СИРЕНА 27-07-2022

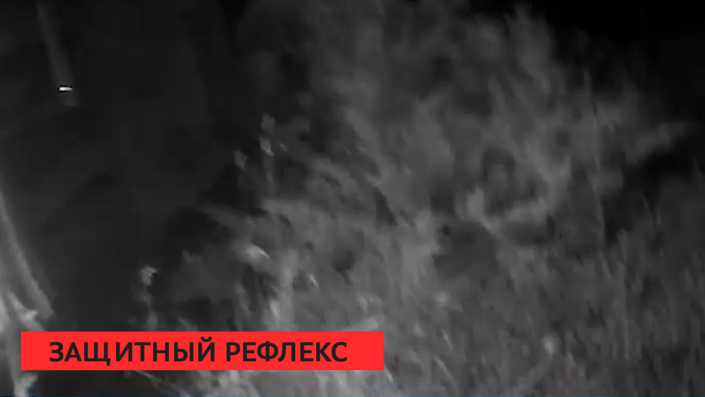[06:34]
За полчаса до полуночи правоохранители заметили возгорание во дворе одного из частных домов в деревне Калиновка. Горела оконная рама. Предположив, что там есть люди, правоохранители проникли внутрь, но там никого не оказалось.
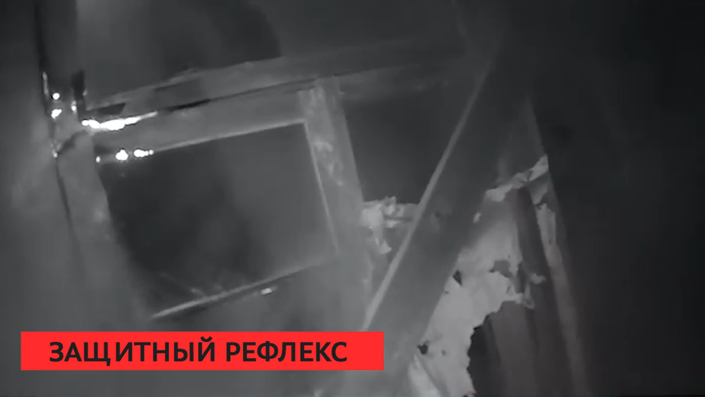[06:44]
С помощью подручных средств и автомобильного нетушителя сотрудники сбили пламя, тем самым предотвратив его распространение на все жилище.